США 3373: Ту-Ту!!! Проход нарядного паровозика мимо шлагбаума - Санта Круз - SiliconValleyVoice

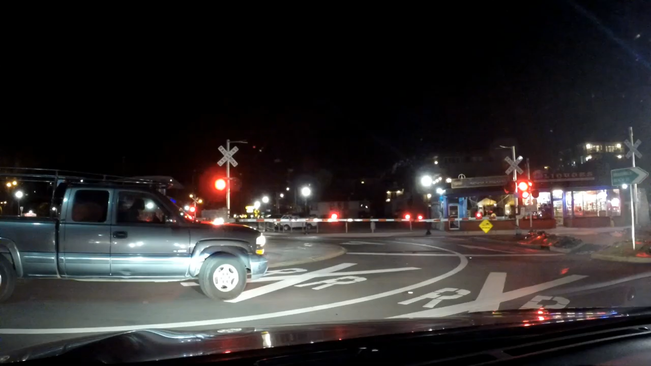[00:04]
вот друзья шлагбаум у нас и мы наблюдаем что сейчас произойдет это санта-круз и вот такой нарядный паровозик идет а нам ходу нет пол девятого вечера да ой ты какой он в лампочках весь из пассажиров там немного то есть да довольно прохладно